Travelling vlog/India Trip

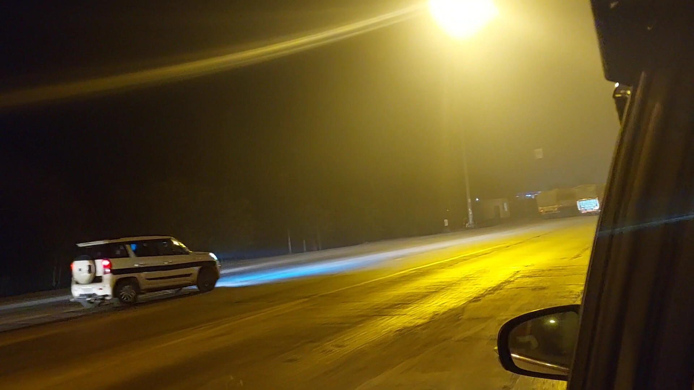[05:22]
سینجی بہت زیادہ سویشن ہو رہا تھا تو اس پچھا سے کار پول دے چھلے لیکن جب سے یہ چھلے ہوں گے سیجی کچھ رہے